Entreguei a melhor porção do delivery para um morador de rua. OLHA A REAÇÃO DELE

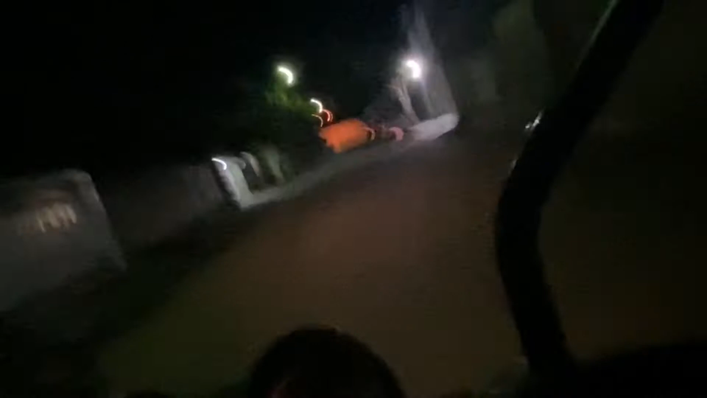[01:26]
tô aqui filmando na rua aqui e o cara tava ali ó,